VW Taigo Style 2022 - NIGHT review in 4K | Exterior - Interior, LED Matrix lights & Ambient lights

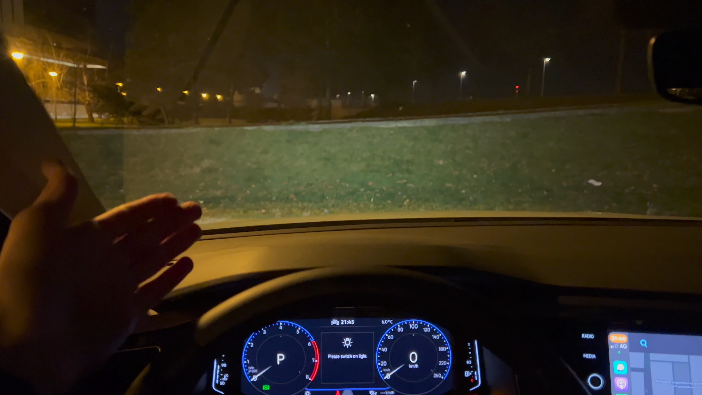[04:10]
just a little bit uh closer the screen is good it's a good visibility it's pretty sharp and these lights are nice here you have uh keep your lights on automatic
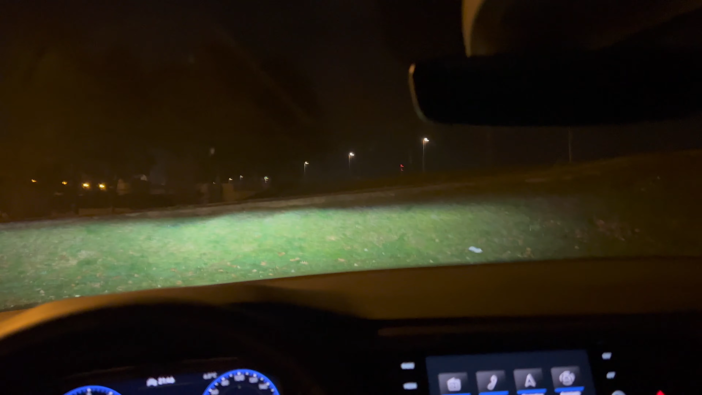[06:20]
you can see it's fairly good illuminated and if i move the camera if i move the camera you can see that the usbs are also illuminated
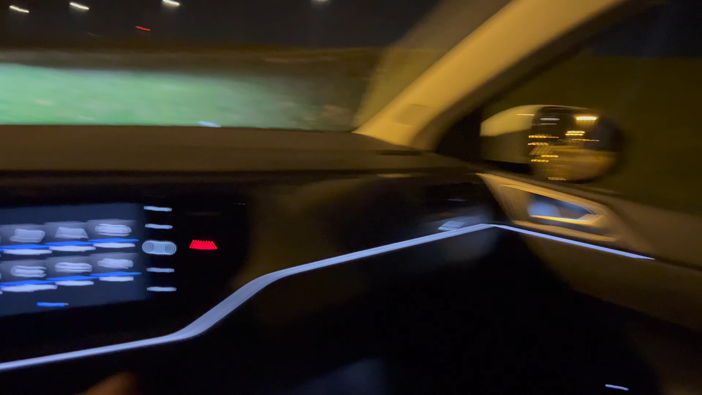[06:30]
so and uh nothing here but you can see uh good if the lights switches are on
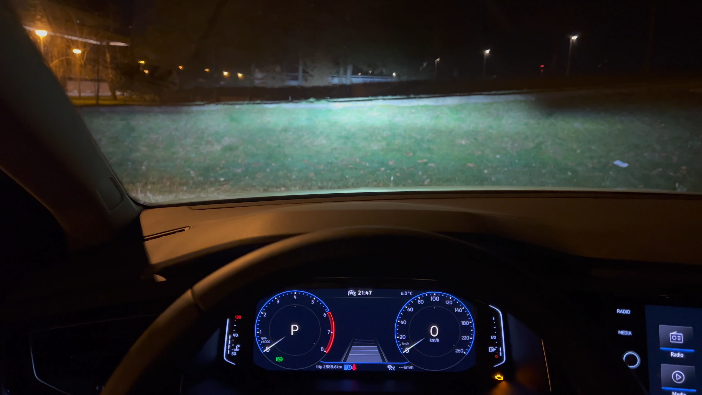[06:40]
also just like let's say if you want to turn this one on this is how it looks also uh quite nice so
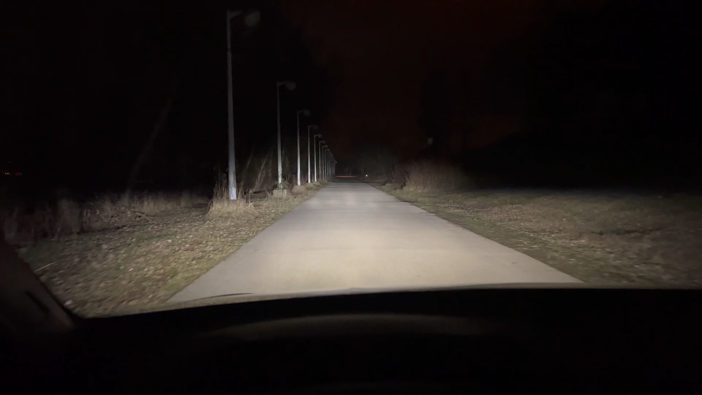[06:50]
uh that's the volkswagen taigo and for